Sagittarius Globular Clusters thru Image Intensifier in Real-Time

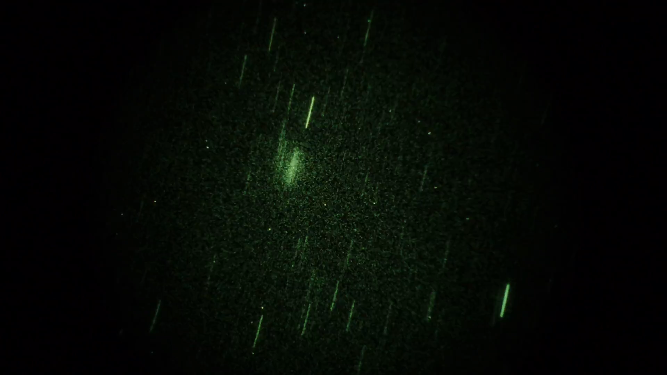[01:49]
Okay, that's a little guy. Look at how small that star cluster is. That must be pretty far away. Bright, but very tiny. Magnitude 8.1. Interesting. M70. Let's try another. Let's try M54. Off we go. There you are. Look at that. One's maybe a wee bit bigger than 70. Try to get that to go down. Okay, that's center-ish.
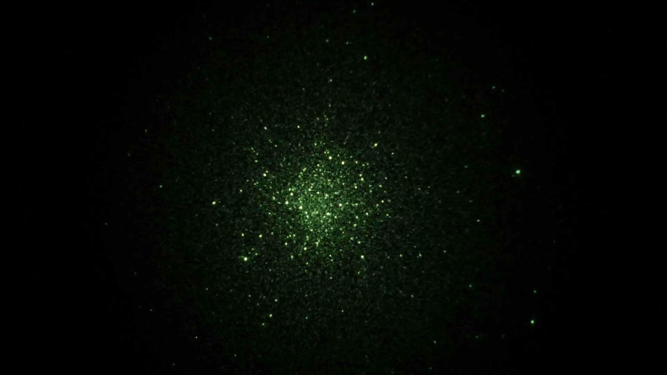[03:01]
M55. I like that one a lot. Almost looks like an open cluster, but it's categorized as a globular. Magnitude 7. Anybody else? Okay, one more M75. Last one.